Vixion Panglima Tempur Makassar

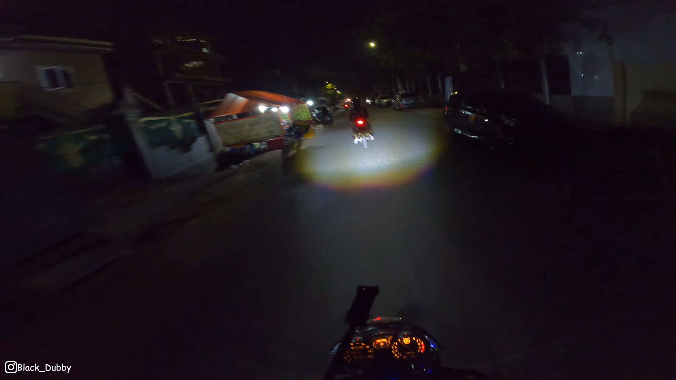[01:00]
Assalamualaikum warahmatullahi wabarakatuh. Back again with Two Bucks. Kita NR lagi guys malam ini. Itu di depan ada Om Condeng, ada Om Harry
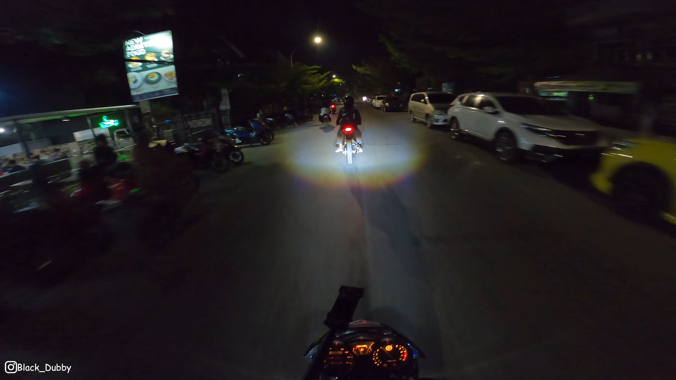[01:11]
dari Speed Lovers, aka Garage juga.
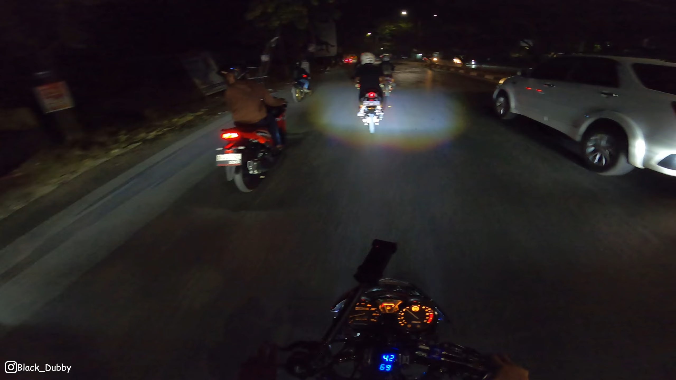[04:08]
Iya Bang Manik. Ngejo YouTuber guys, YouTuber dari Makassar. Oke, kita sudah sampai di Talasa City. Ini tadi air nih bahaya guys.